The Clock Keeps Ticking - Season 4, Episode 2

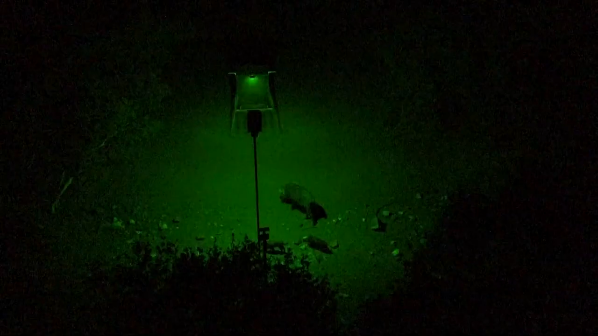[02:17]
Well, I mean, literally, we bring those animals to light. It's one of those things that until you do it, you don't even know.
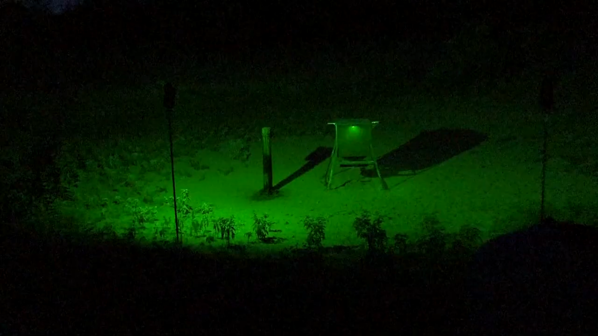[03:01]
but outside of that feed station, I have no idea what's out there and what's coming in. Sometimes those hogs will just walk in. You don't even hear them.
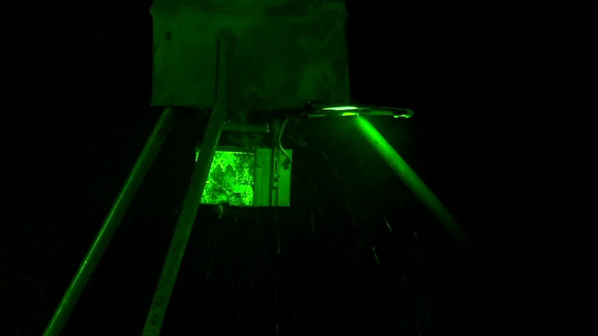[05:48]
Well, we hit the remote to get them all to come back or at least stay there so we can creep up and shoot them. Spot and stalk, man. A lot of times it works out.
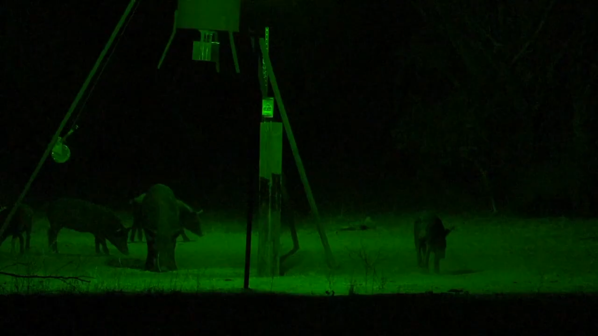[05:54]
Those hogs, their attention is on feeding. It's on the corn. That's where the remote comes in.
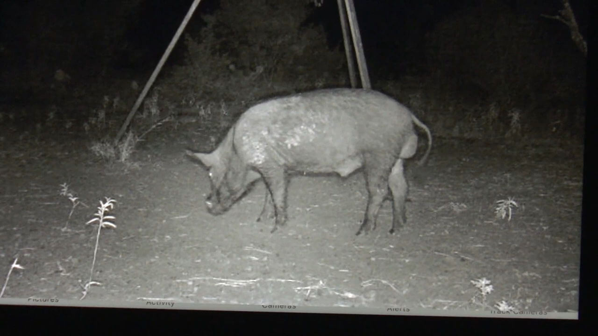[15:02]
offset from camp, kind of near the creek. The problem is with this setup is the wind usually. It's a north setup.
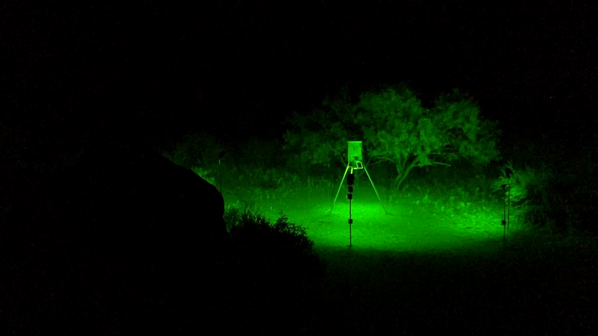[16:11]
Smoked him. I didn't get a ton of penetration, but he just stood there, waited on him to turn.
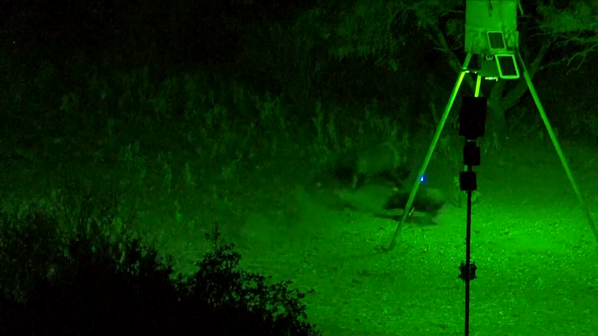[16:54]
This is why you hunt with our lights. They all work. And you saw how bright the lights were out there, and it did not spook these hogs at all.